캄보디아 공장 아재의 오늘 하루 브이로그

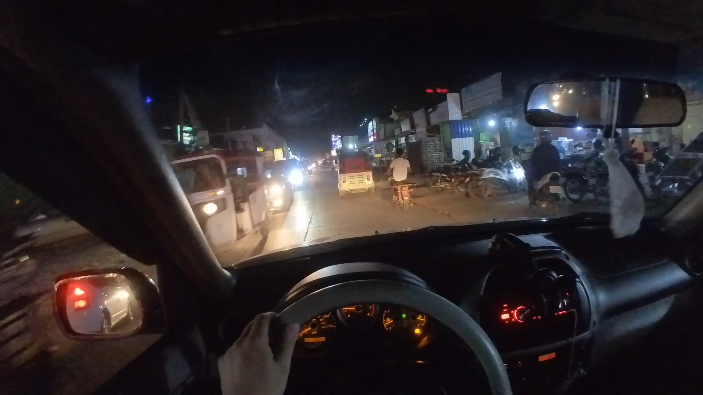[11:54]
저녁에는 운전은 상당히 조심해야 됩니다. 이런 것들은 뒤에 불빛이 없어서 상당히 위험해요. 캄보디아는 중앙선이란 개념이 별로 없습니다.
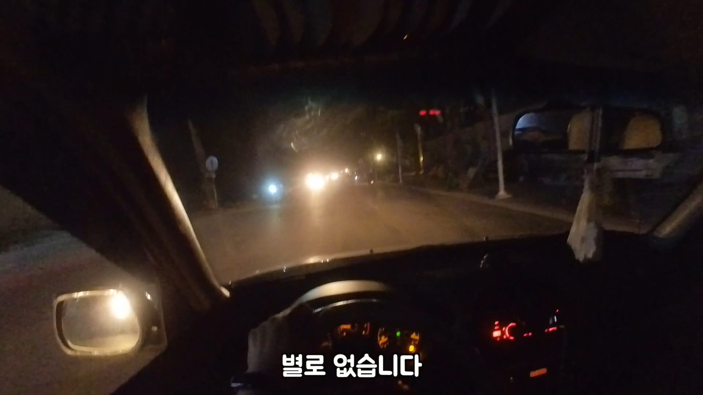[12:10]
그래서 운전은 조금 정신 차리고 해야 됩니다. 아, 눈부셔. 뒤차도 지금 상향등을 켜고